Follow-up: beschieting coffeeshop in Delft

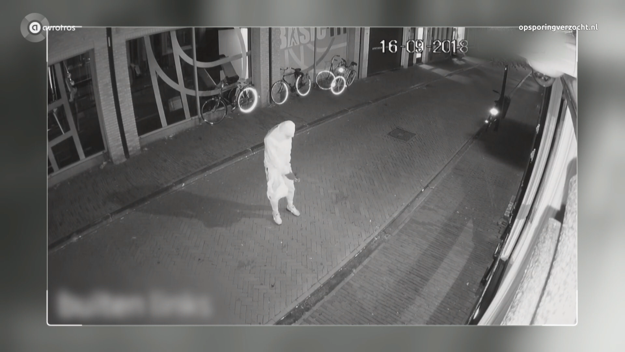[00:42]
Niks. Het lijkt of hij bijna vertwijfeld wegloopt. Maar ook nu geen kogels, gelukkig.
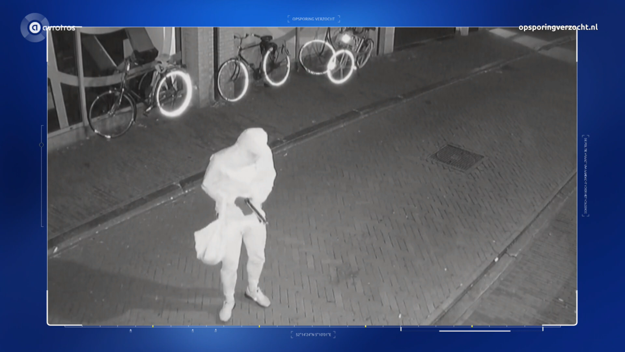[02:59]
En dan zie je dat ene touwtje achter zijn capuchon als je goed kijkt. En dan komen hier de beelden van degene om kwart over zeven in de Peperstraat.